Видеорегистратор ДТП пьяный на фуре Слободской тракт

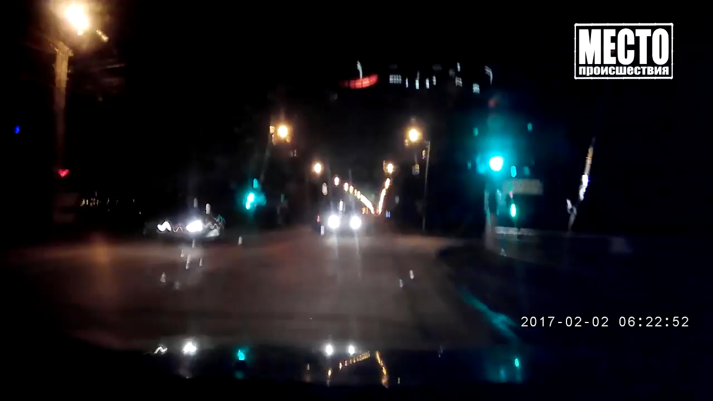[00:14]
На Слободском тракте у старого моста шофер на фредлайнере не уступил дорогу водителю Ланоса.
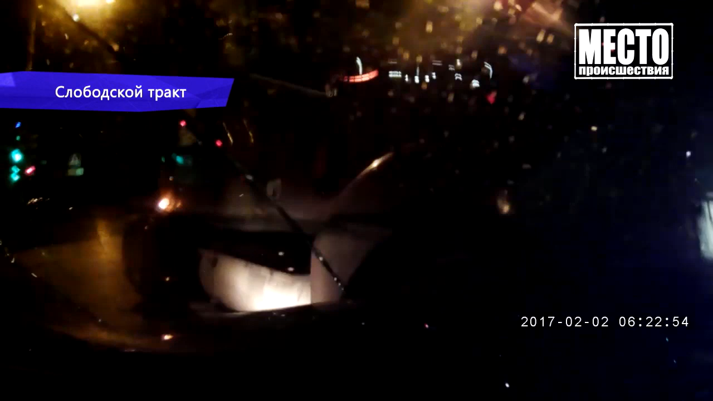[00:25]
После столкновения нарушитель на грузовике продолжил путь и скрылся с места происшествия.
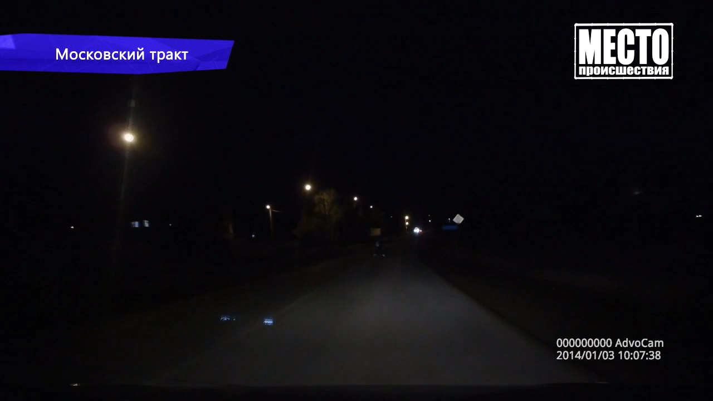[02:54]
На московском тракте владелец регистратора вовремя заметил в ночи опасную девушку-пешехода. Михаил Вагин. Место происшествия.